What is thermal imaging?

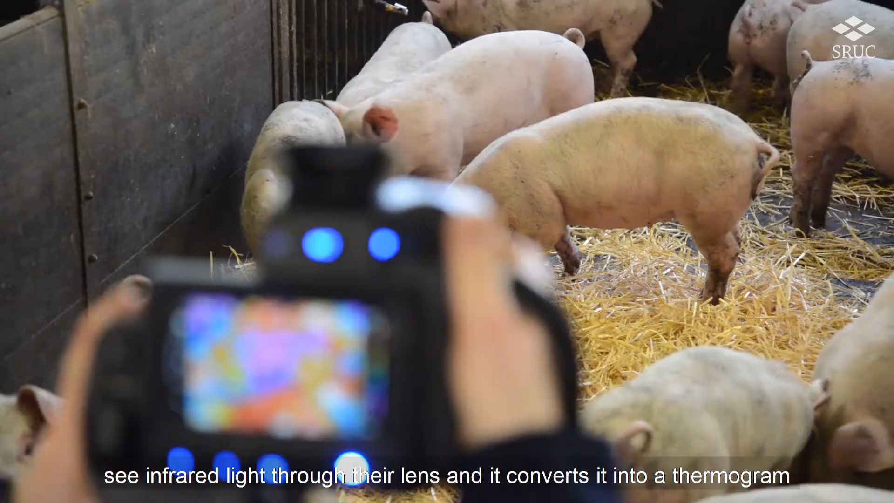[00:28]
converts it into a thermogram which is visual for the
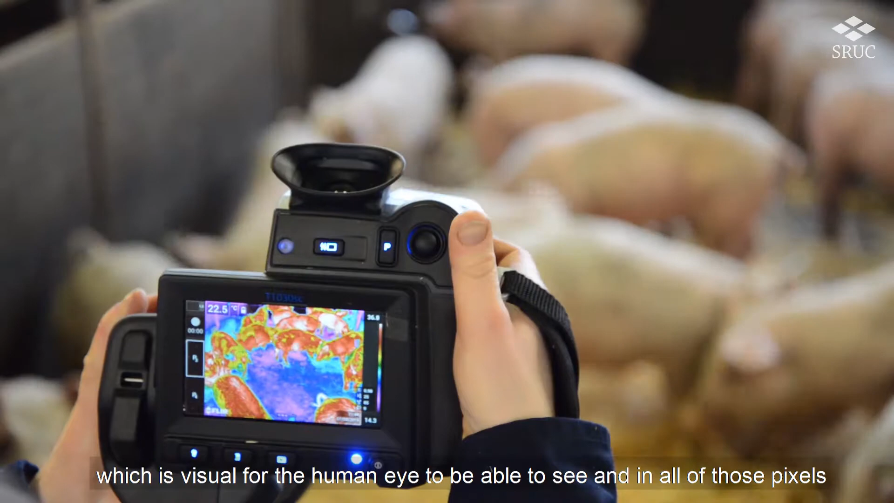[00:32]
human eye to be able to see and in all of those pixels,
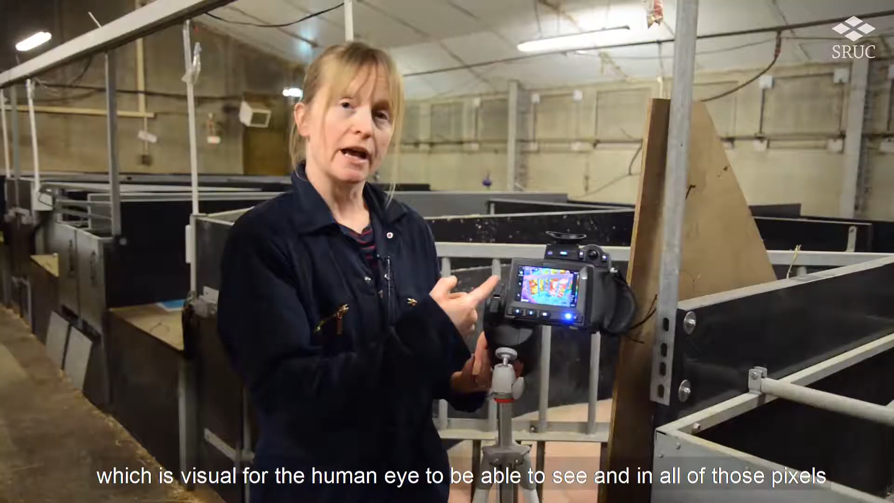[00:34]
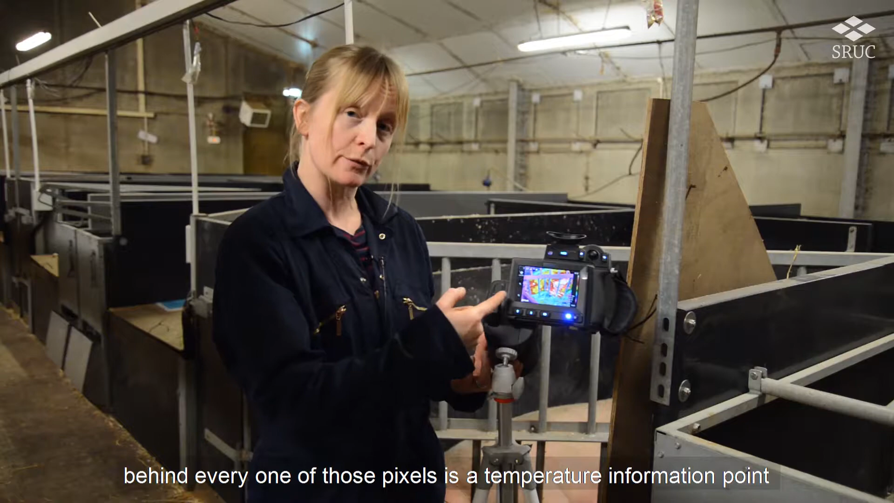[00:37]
behind every one of those pixels is a temperature information point and then we can use that temperature data in order to analyse that
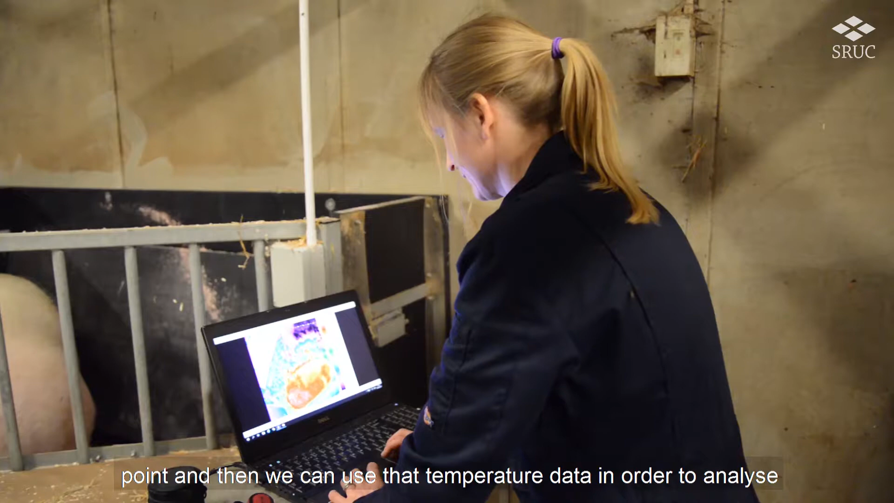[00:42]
to gain information about the surface temperature of any of the animals or objects that we point the camera at.
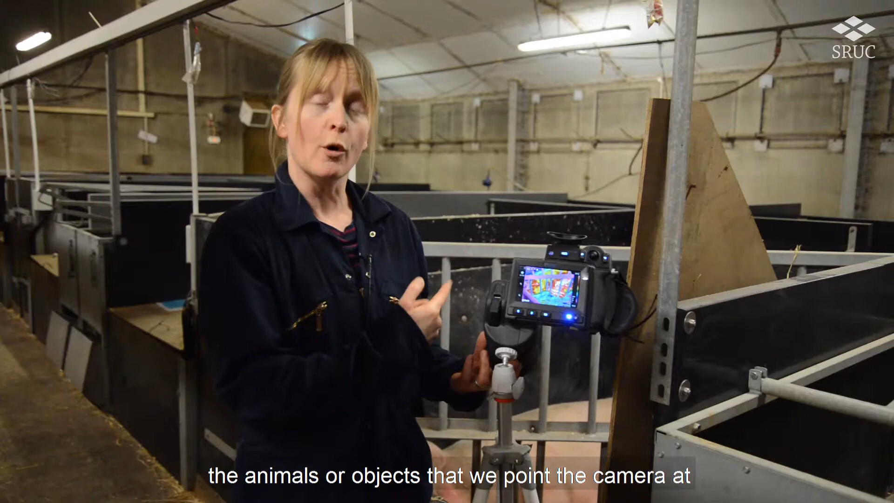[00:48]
So when we collect a thermogram,
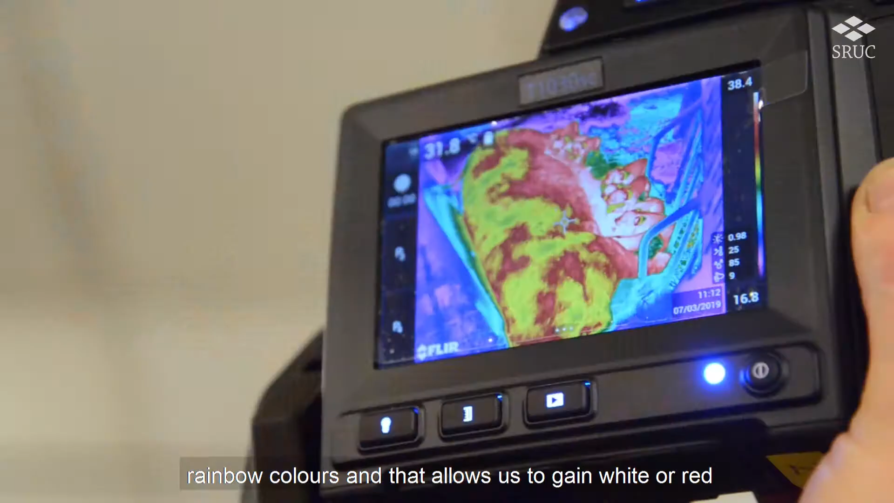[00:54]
our preference is for rainbow colours and that allows us to gain white or red for hot, and blues and blacks for colds.
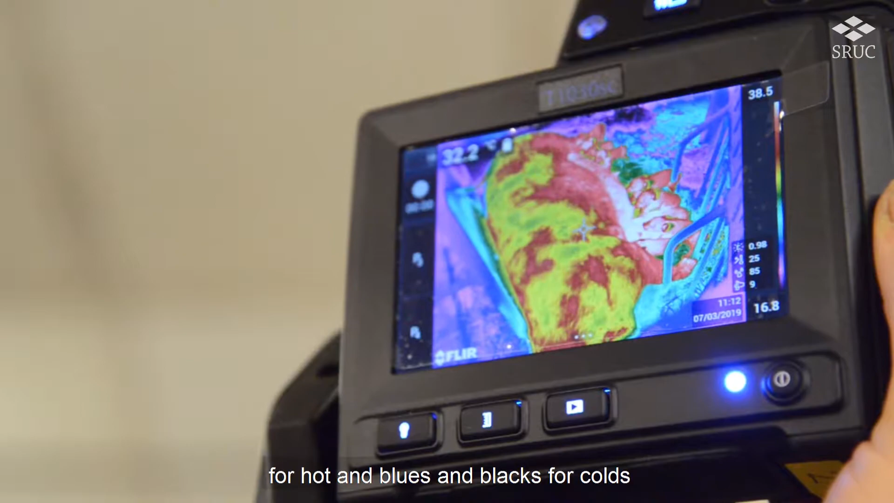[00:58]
One of the main benefits of thermal imaging technology is that it's a non-contact and therefore non-invasive technology so we don't have to actually touch or capture or stress out the animals in order to gain some temperature information from them. To do that traditionally we would be catching a piglet or a pig or a cow and taking a rectal temperature or
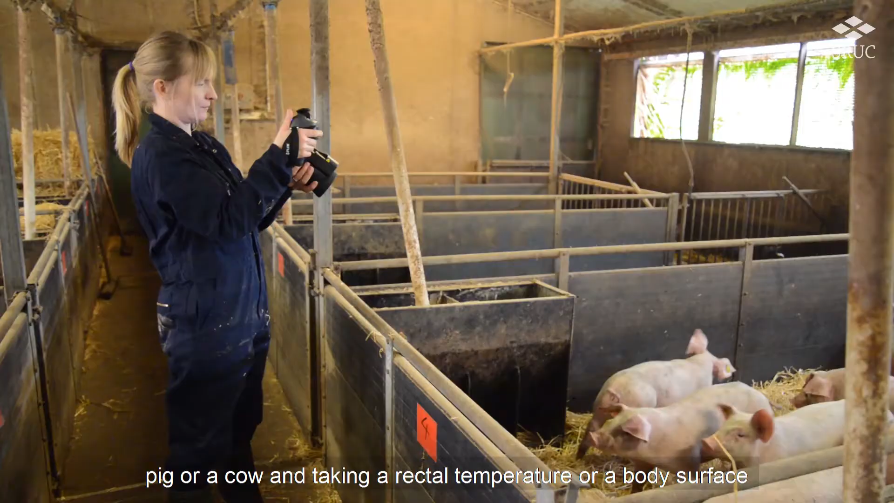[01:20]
a body surface temperature in a different way but with thermal imaging you can do it from greater distances
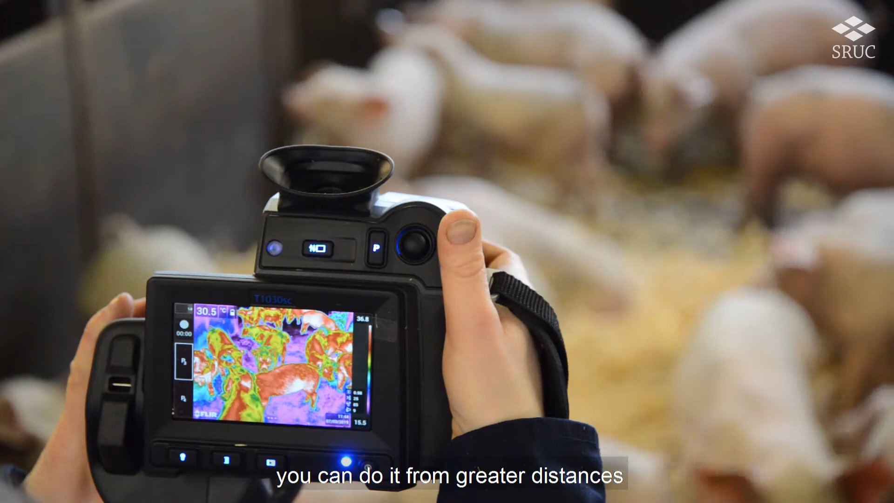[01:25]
even just domestic pigs or large bulls which are more difficult to handle then you can use thermal imaging to do it from outside of the pen and it's less stress for the animal.